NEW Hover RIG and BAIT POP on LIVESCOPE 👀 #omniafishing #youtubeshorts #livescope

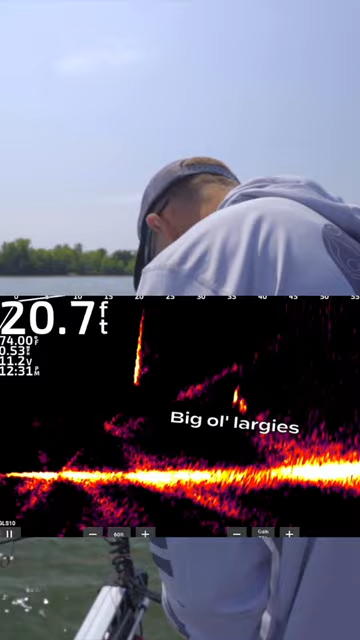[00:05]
On screen: depth 20.7 ft
all right there you can see it giving it a little bit more sparkle if i could line it up right there it is perfect here they come